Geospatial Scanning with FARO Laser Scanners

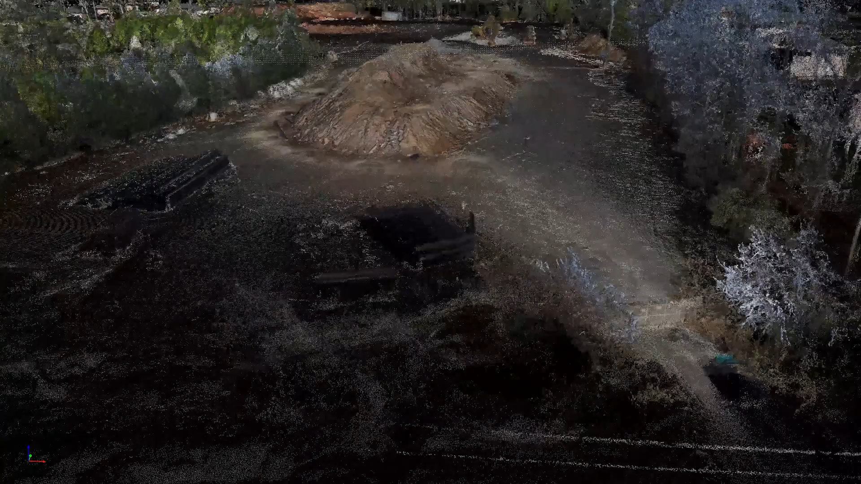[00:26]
We can gather that even more accurate data from the ground and we're combining all that data together to give us that kind of holistic view of all the whole job site.
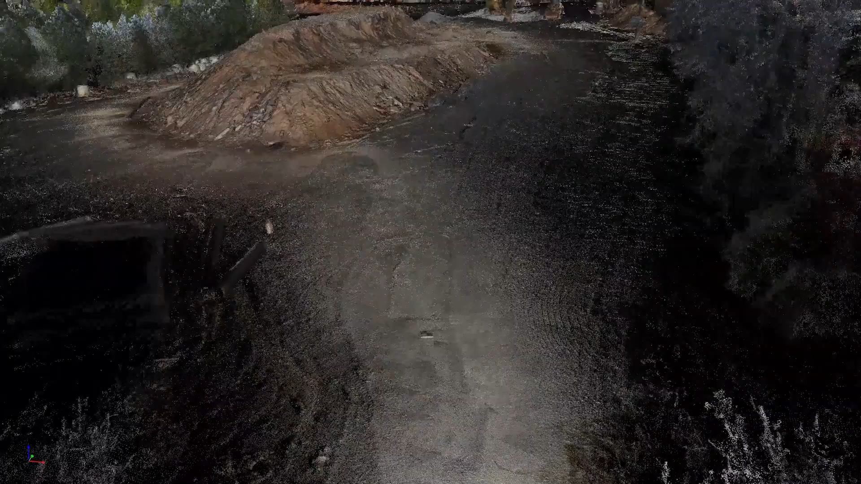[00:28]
What that gives us is a look every single week about how much dirt has actually been shifted.
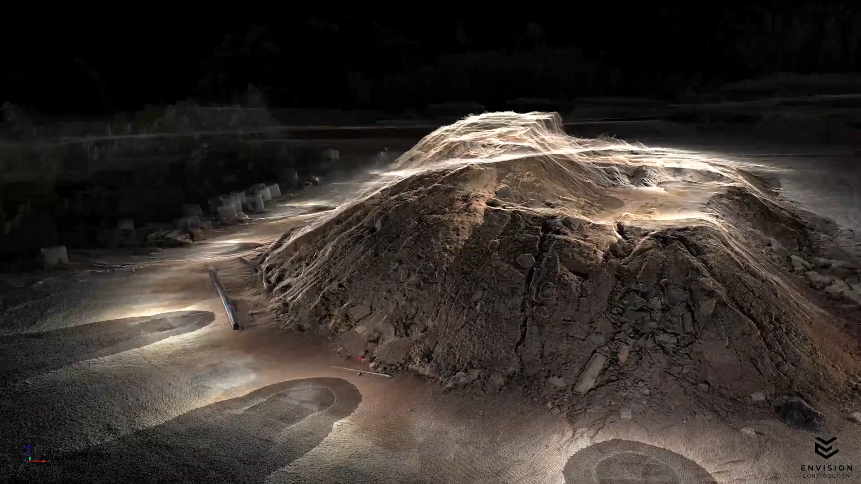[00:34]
At this phase of the project we can come back and say you shifted two tons of dirt, eight tons of dirt,
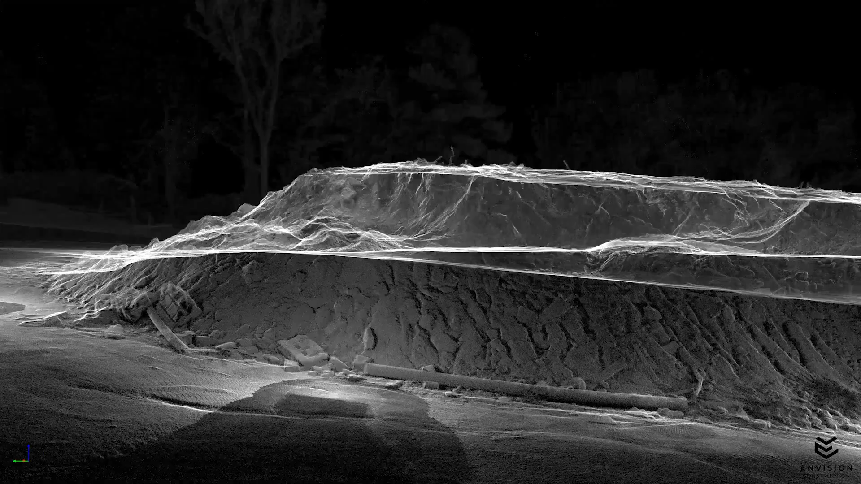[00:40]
how many trucks have come on off the job site and that gives us a really clear look and a good certainty so we can count exactly how much we have remaining to do it.